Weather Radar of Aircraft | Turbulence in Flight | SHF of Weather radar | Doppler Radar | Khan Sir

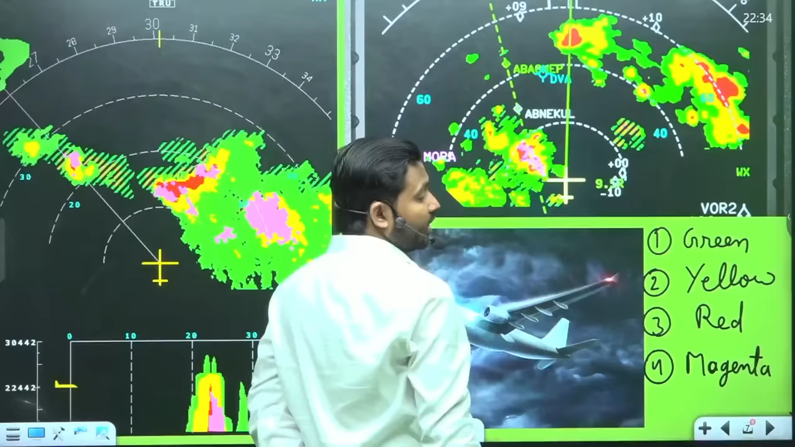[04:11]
आयता है ग्रीन कलर ऐसे बादलों को बताता है जिससे की बचना
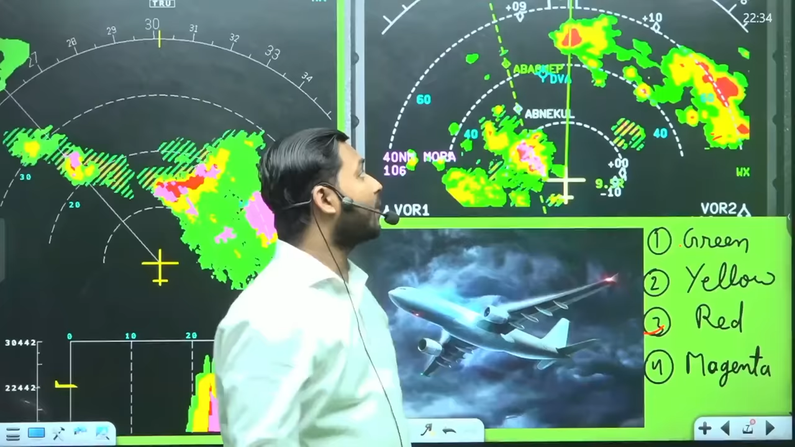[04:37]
वादल में क्यूंकि यहां पर जाने का मतलब है कि पूस जाएँगे लाल वाले बादल में
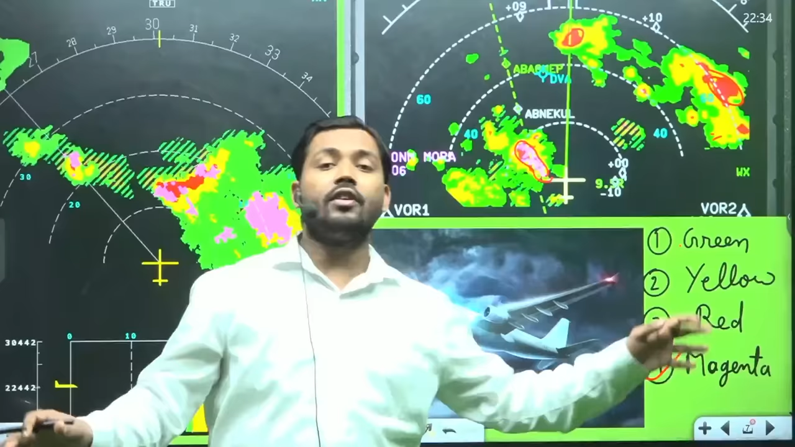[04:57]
turbulence कर देगा उसे बच के रखना जरूरी होता है तो ये चार color होते हैं सबसे best black color है या कोई बादल
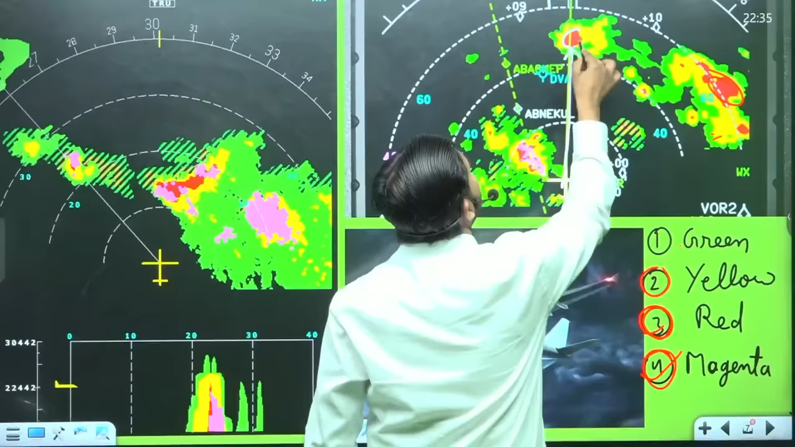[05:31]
सामने देखेगा यहां पर red color का एरिया आगया है अब यह क्या करेगा red color वाले एरिया से यहां side हो जाएगा अब फिर घूम के अपने रास्ते पर चला जाएगा यहां पर
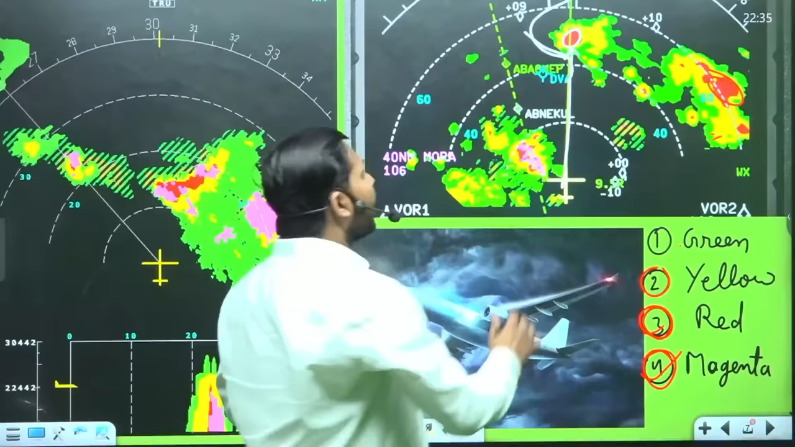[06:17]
सामने का अरीया दिखी अगर आप इस इसे झाल आप इसे दिखेंगे जैसे
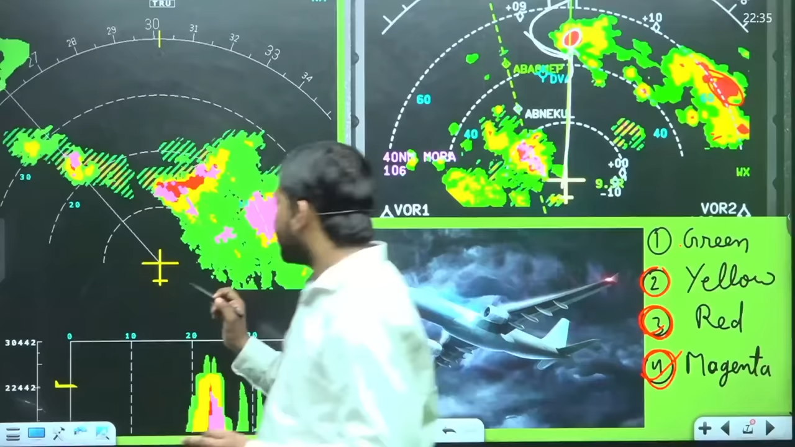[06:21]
इसे समोज की जिए इसको से यहां जाना है तो सामने में अफरा इपना मजेंटा कलर है जाने ले लेगा अब टार बखलोल थोड़ी है तो replacing जूचके जाएगा उप काईगा
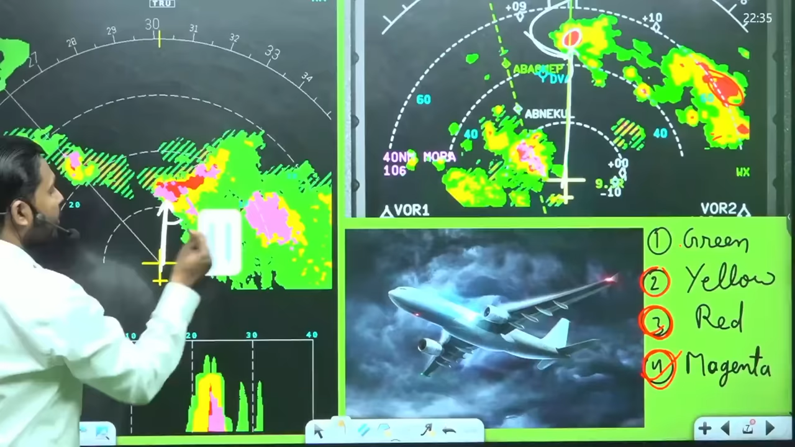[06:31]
तो के तो इसे गुंद को फेया डिया
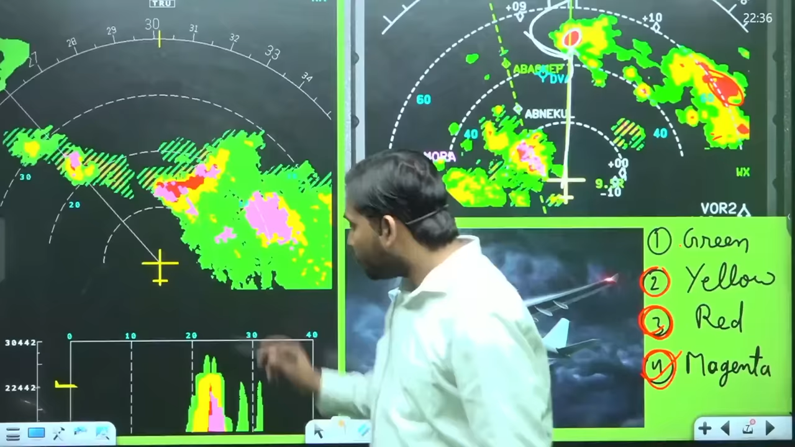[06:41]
हम चले जा जाते हैं घुमा-कथ दो डिसीजन ले सकता है, या तो यहां से घुमा के चला जाएगा, या तो वो इसका cross section area देखेगा कि जहाज इसका यहाँ पर है,
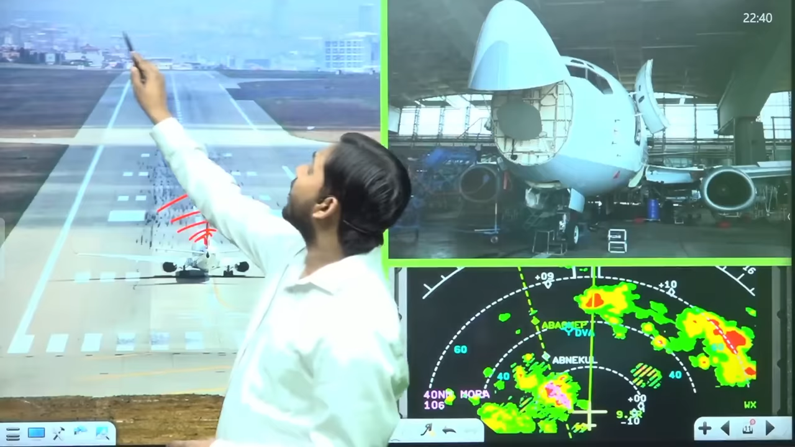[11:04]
building है, तो इससे जब यह टकरा के आएग तो इतना तेज इसकी frequency रहती है, कि इससे टकरा के आएगी है,